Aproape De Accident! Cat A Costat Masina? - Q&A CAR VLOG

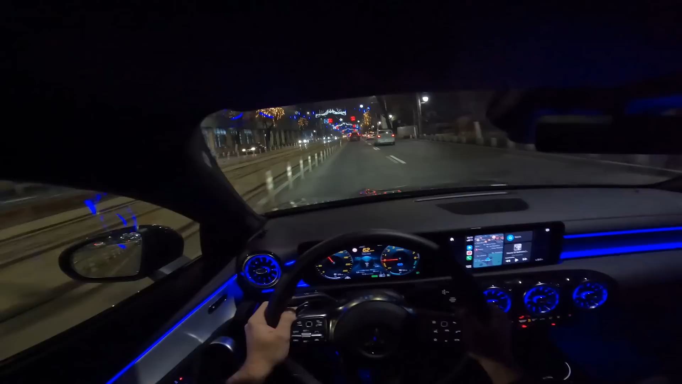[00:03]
Ce am observat erau faptul că oamenii se luau de motorul mașinii Oameni buni,
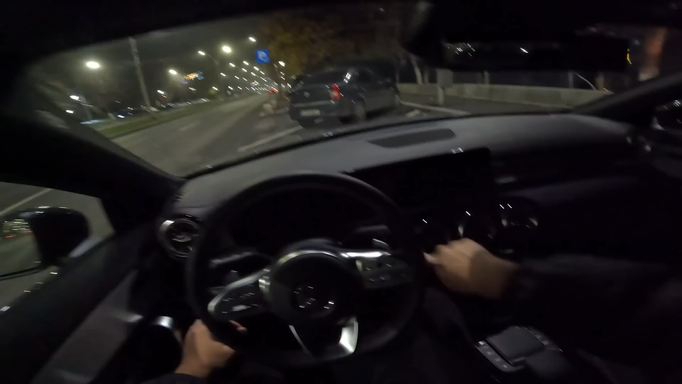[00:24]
Ce comentarii, ce chestii Hai să pornim și mașina, bineînțeles, de la butonaj Și să vedem în splendoarea ei Să vedem jocurile de la faruri din față Să vedem lumina asta ambientală Pe care, bineînțeles, că putem să o și schimbăm din tabletă Foarte frumos Și hai să vedem cum o să iasă acest car vlog nebun Noi deja suntem aici, a stat două secunde să îmi închid asta cu banda Să-mi țină banda pentru că e nasol Deci am pornit mașina, cam așa arată noaptea în mașină Și hai să dăm și noi drumul să vedem care este faza cu acest car vlog de seară Am pornit,
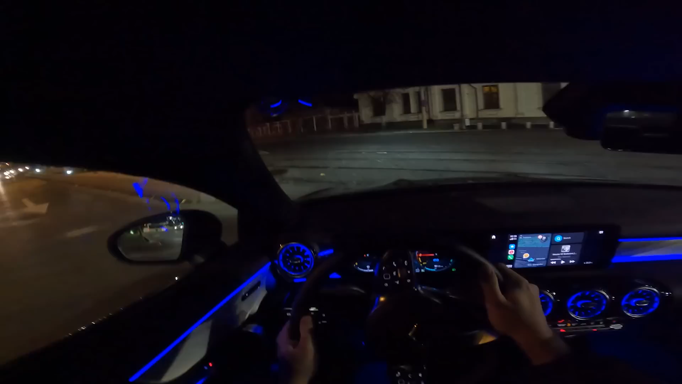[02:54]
Așa Bun frumos Și ne primă și noi prin centrul Bucureștiului noaptea Hai să vedem Nu iei nimeni pe banda aia Se analizăm, ne uităm Am uitat să menționez că avem unghi mort Deci avem Senzor la unghi mort Avem destul de multe chestii pe mașinuța asta Mulți m-au întrebat cât a costat mașina Dar o să vă zic la final cât a costat și care este valoarea ei Deși este destul de irrelevant în momentul de față Având în vedere lucrurile care se întâmplă în lumea asta Și prețurile la mașini cresc constant, constant,
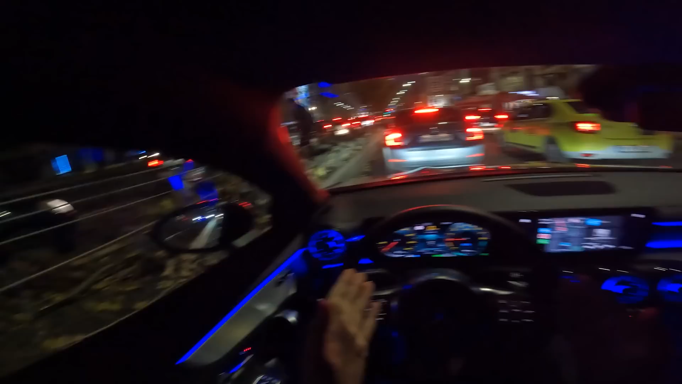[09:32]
Dar da Pentru cum folosesc Mașina Este suficient Exact Puterea asta Din câte vedeți Suntem la semafor Oamenii Oamenii se duc La oamenii Este liniște Mulți am avut o întrebare Bă dar ok Îți place foarte mult Asta cu electric Dar de ce nu ți-ai luat De ce nu ți-ai luat full electrică Pentru că nu am considerat Că full electrica este O mașină full electrică Nu mi-o oferea Ce vreiam eu de fapt Vreiam uite De exemplu Vreiam și un interior din ăsta Super frumos